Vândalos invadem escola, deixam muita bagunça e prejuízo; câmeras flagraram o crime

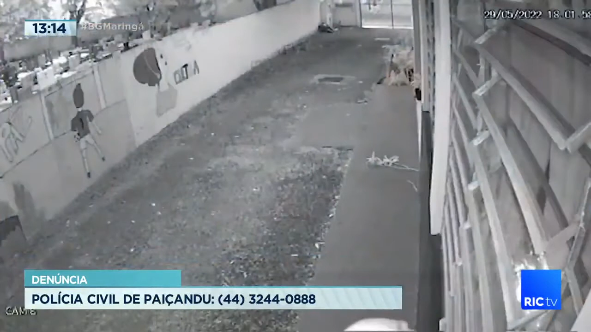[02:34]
Aí a imagem da câmara de segurança, que mostra a ação do beliante, está vendo aí, ó? Ele chega lá, chinelão no pé, bermudona, blusa com touca. Ali a gente tapou a imagem porque a gente não consegue saber se ele é maior ou menor, né?